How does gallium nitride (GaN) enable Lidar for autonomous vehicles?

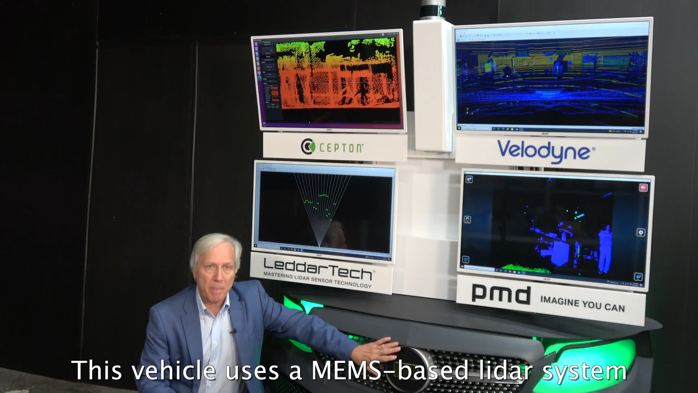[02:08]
Instead of using a spinning LiDAR, this vehicle uses a MEMS based LiDAR system which uses a tiny little mirror to scan a laser beam back and forth and get an image.